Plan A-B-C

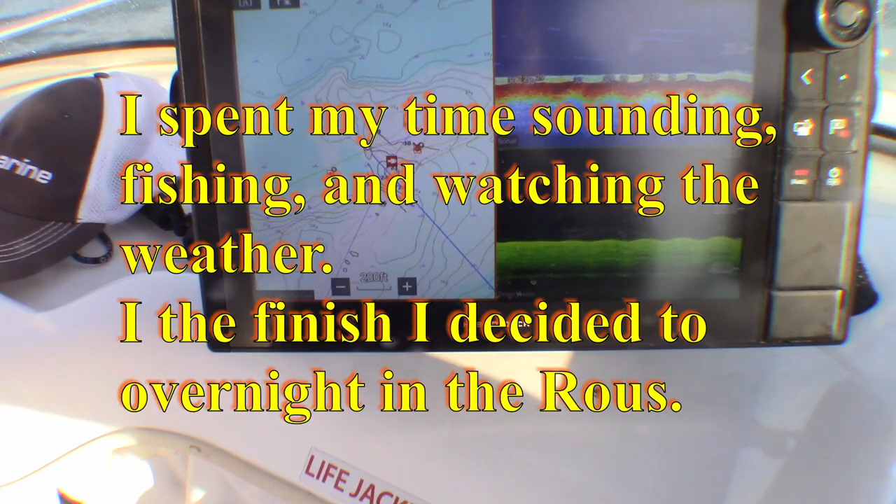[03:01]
I'm just going to take a photo of this to show you on the video. That was my drift blind a minute ago.
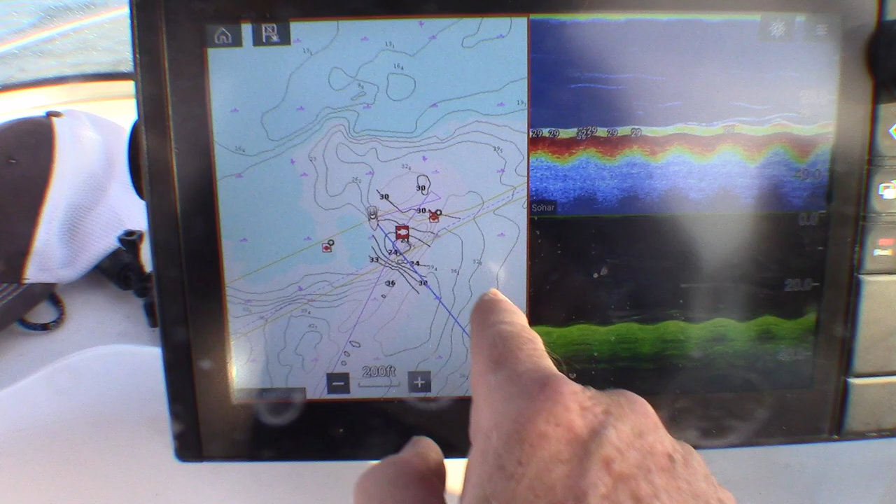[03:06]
Then I came over here trying to drift back over that fish
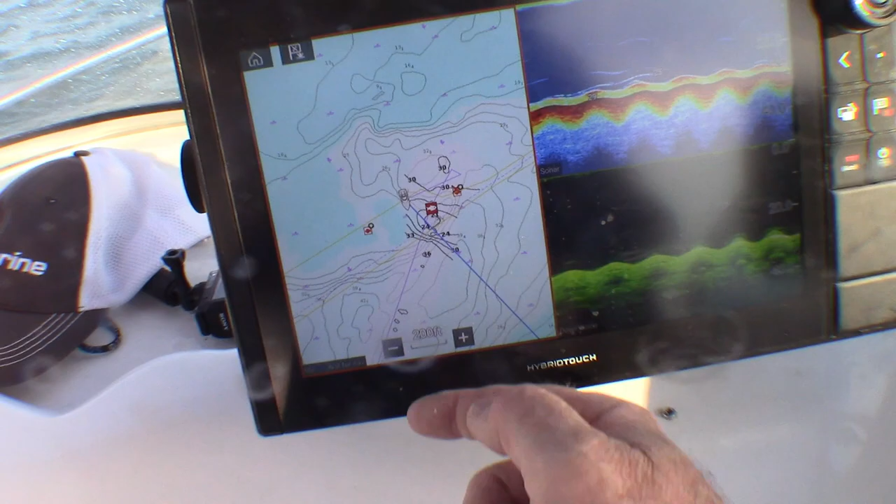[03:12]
mark and it was coming down this way.
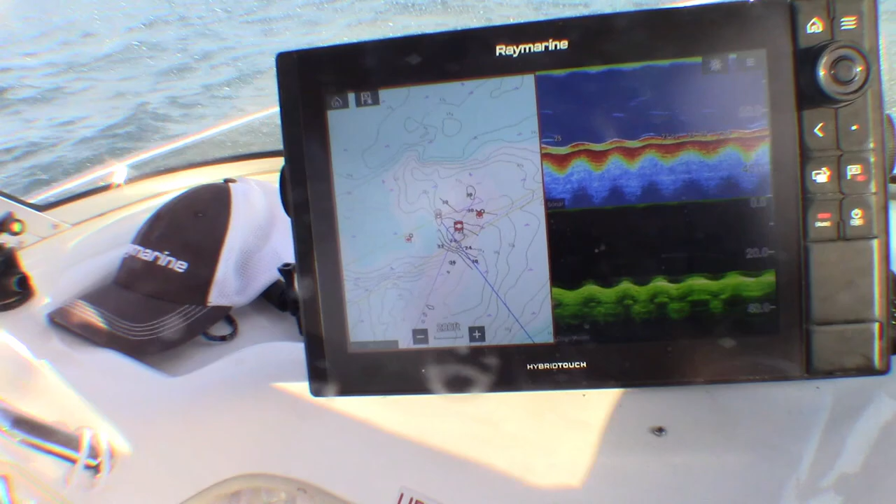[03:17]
This would have to be, this area of the roust channel would have to be one of the hardest areas I've ever tried to drift.
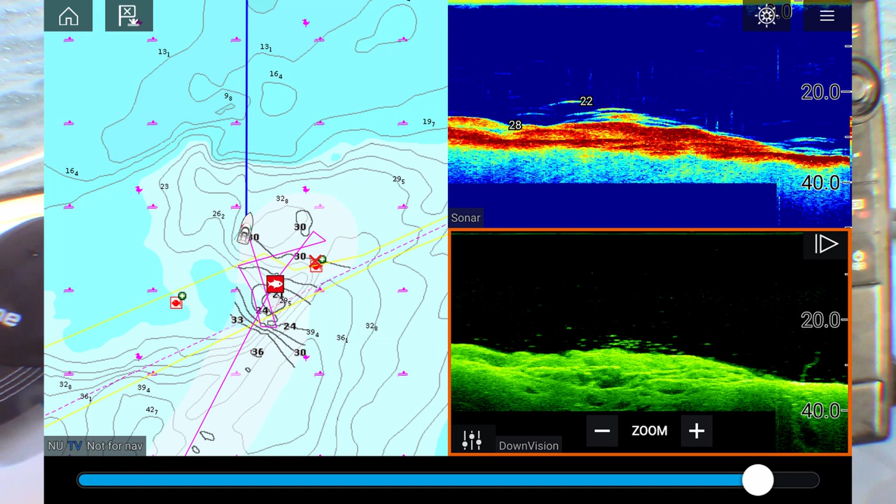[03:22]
I'm not too bad at getting over the spot that I want to drift over but here the drift just seems to change all around this area.
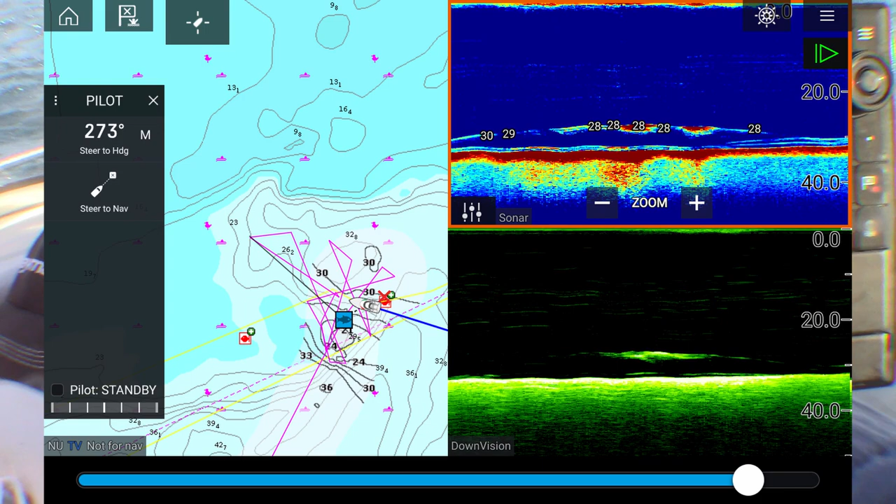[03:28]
Doesn't matter where you start you seem to go in a different direction. Really hard to pick the current. At least I find it that way. We're getting into some shows of something down there. I don't know that it's worth having but it is something bigger
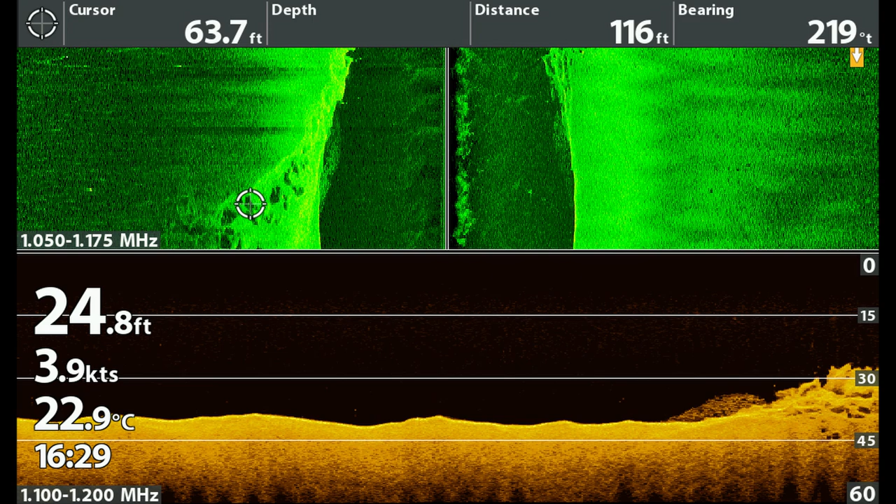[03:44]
On screen: depth 24.8 ft, water 22.9°C
on the side vision and on the hummingbird it's coming up quite good.
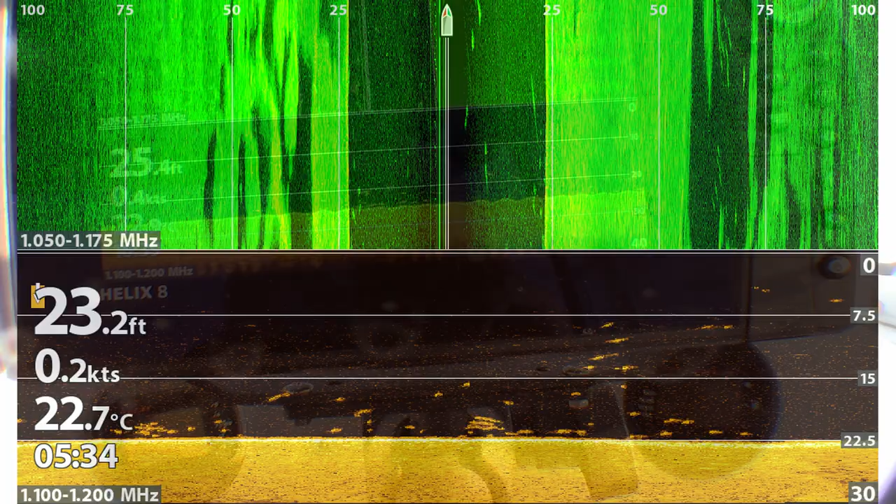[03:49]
On screen: depth 23.2 ft, water 22.7°C
Yeah all right hopefully something likes the bait I've got. Oh we're gonna go right over that mark too now.
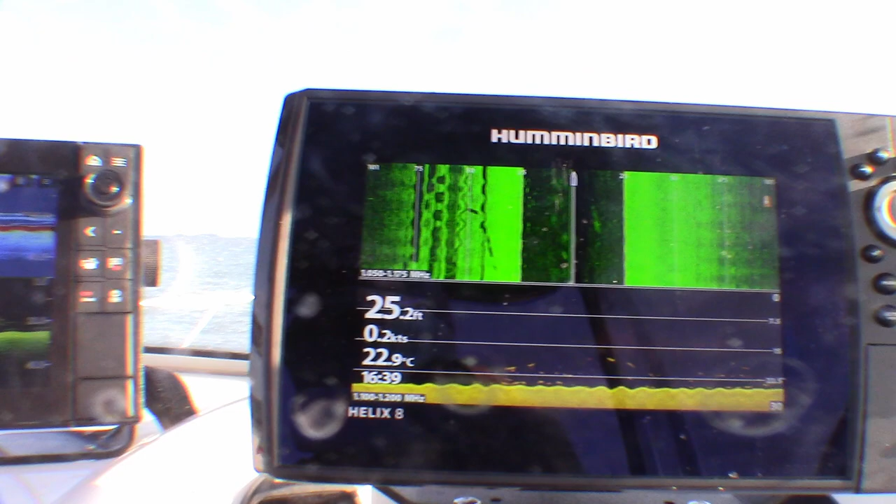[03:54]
On screen: depth 25.2 ft, water 22.9°C
Drift changed again it's hard to pick. I had a little bit of interest on both rods there for a second.
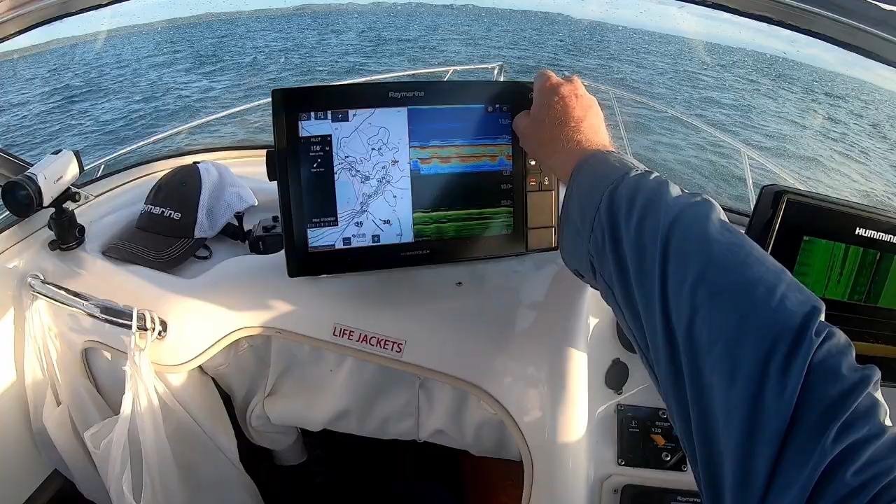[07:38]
All right, if we're going to drift that way, I want to be up about there.
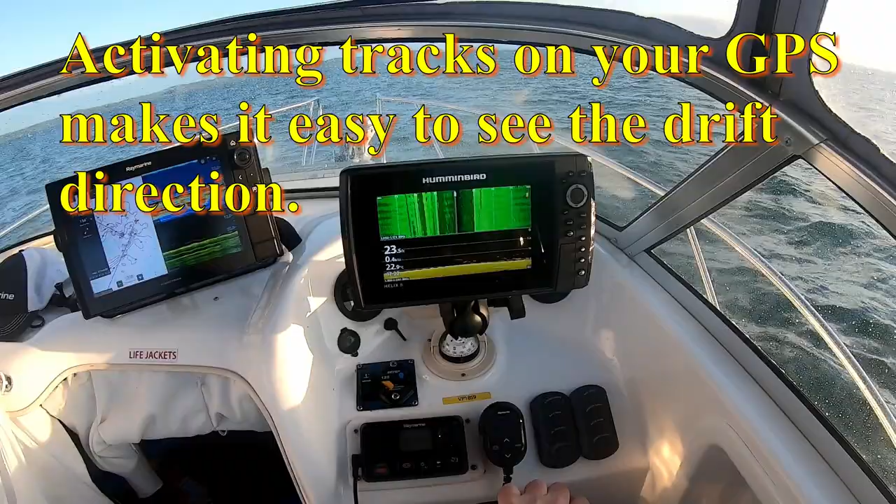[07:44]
Got plenty of fish underneath us here too. I think anywhere around here will do and just burl we up a bit.
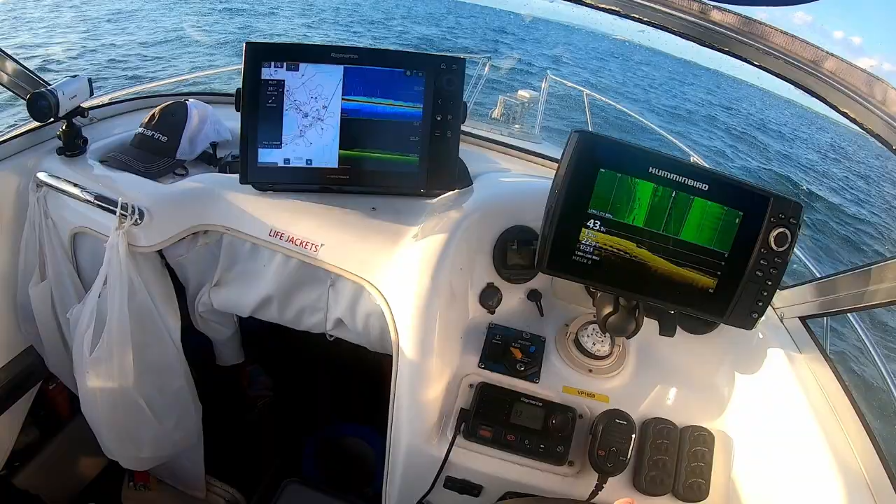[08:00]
The wool depends which way we lay on the anchor. We're in 40 feet of water. And that's about 120 feet of rope we want out.
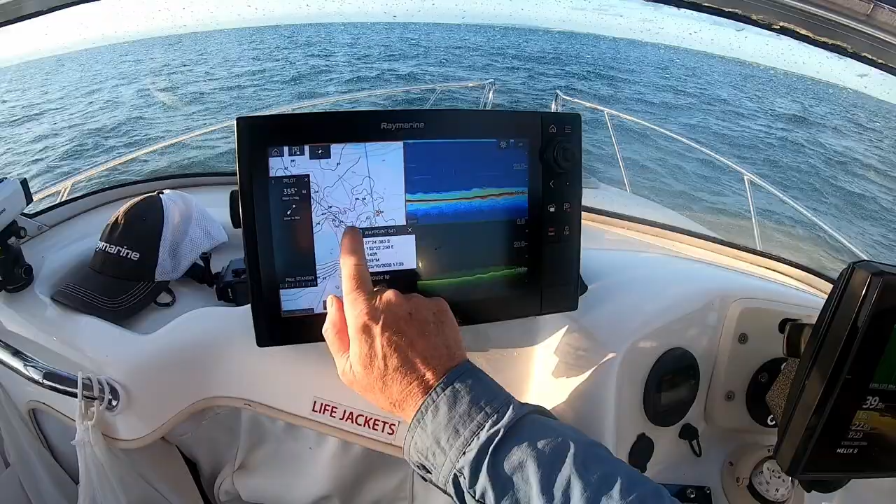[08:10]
And good, we're about 130 feet away from that mark, 140 feet.
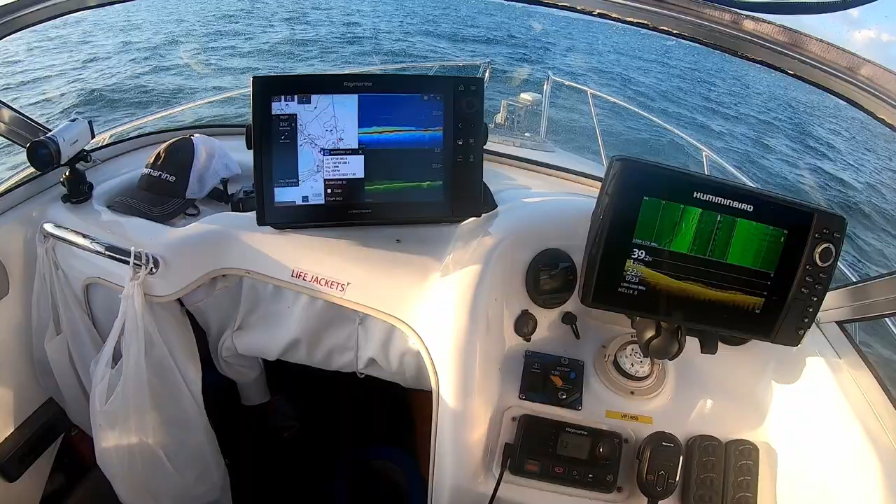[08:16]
So, I think I'm going to try